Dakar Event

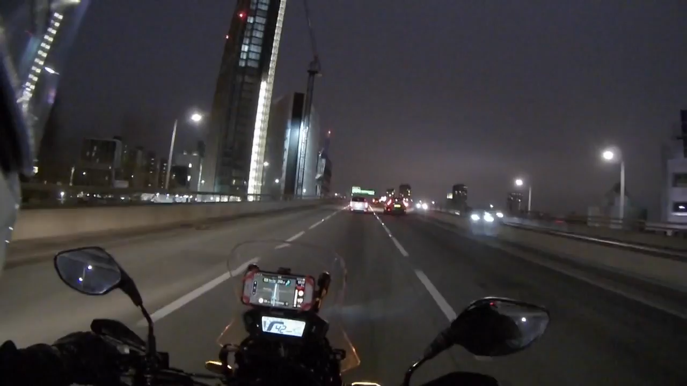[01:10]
to London is the Grenville Tower which is over on the right. It has the large green heart on the top of it. That building of course had the fire last year and is still being reconstructed.
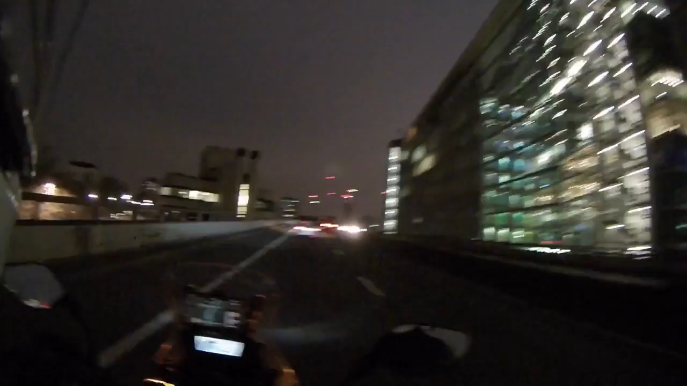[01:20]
Here I arrive in downtown London proper on the A501 which runs south of Regents Park.
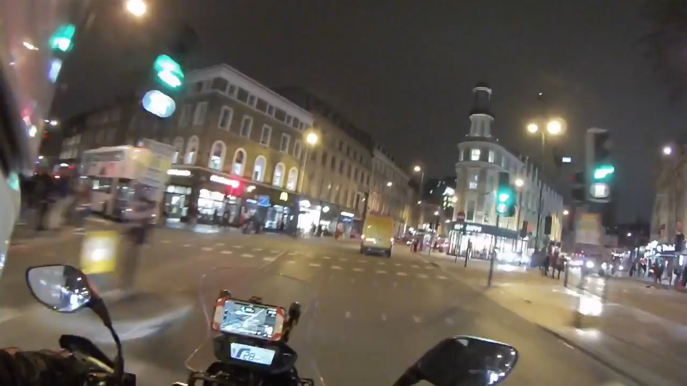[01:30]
It's a nice way to get across town and later on it becomes marked as the ring road. Compared to my other visits to downtown London by bike traffic was really easy this evening.
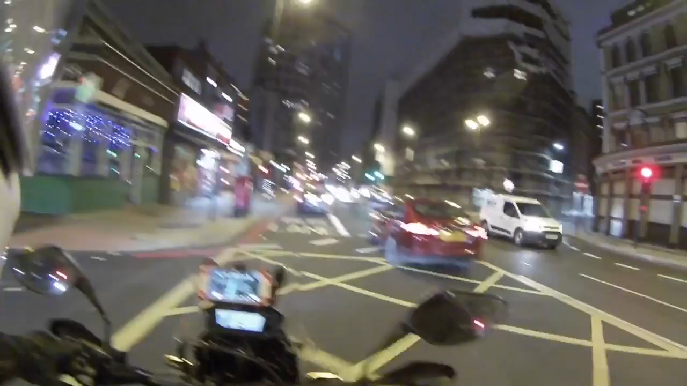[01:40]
Not very many backups or stoppages and it was actually kind of a
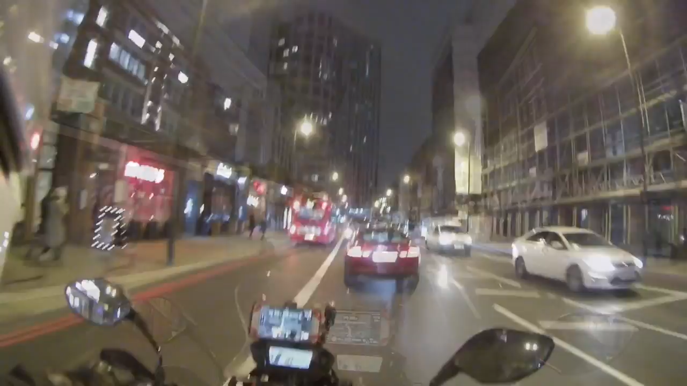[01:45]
pleasure to go through the downtown area for once because it's pretty at night all lit up.
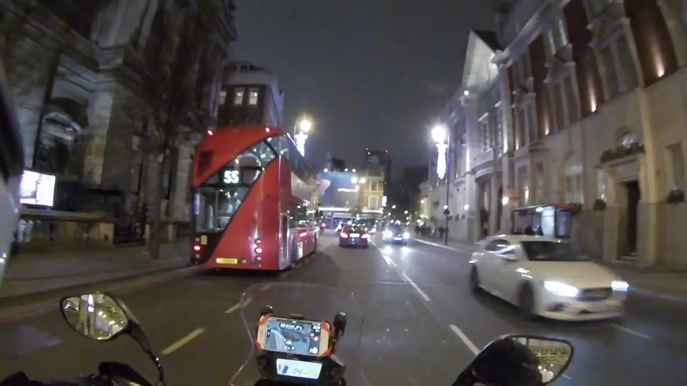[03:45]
A501 ring road heading back to the A40. If you take a look again the traffic was just fine. It wasn't that late in the evening. Very pretty to see the city lights and it makes me think that I need to come back in July or August when it's warm at night and do a trip around the city just to the sights. Some of the landmarks of the city at night by motorcycle I think would be really pretty to see if my camera can catch it well enough.
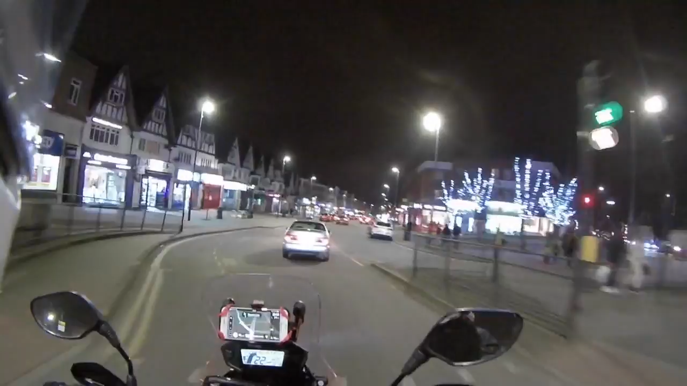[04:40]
back up into North London going through some high streets.
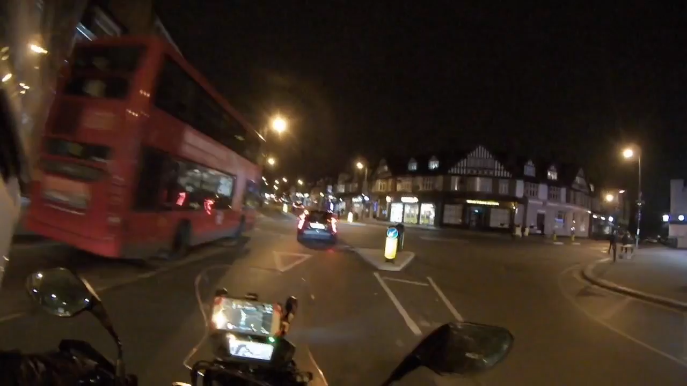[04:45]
The Honda doesn't have heated grips and I'll admit my hands were a little bit cold at this point but the rest of